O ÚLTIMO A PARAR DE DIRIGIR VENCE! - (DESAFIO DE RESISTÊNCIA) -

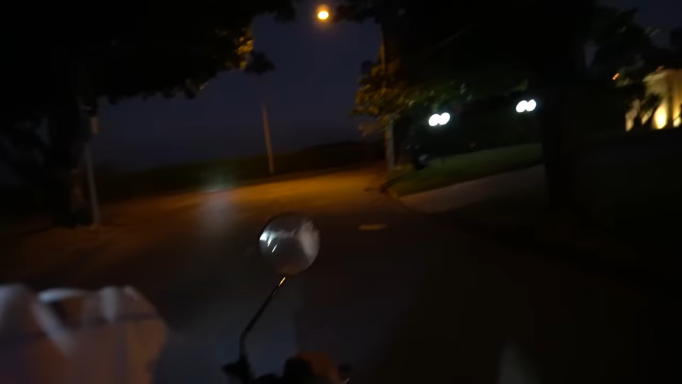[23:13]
Quando eu tiro a lanterna, a câmera clareia um pouquinho. Ai, olha esse frio aqui.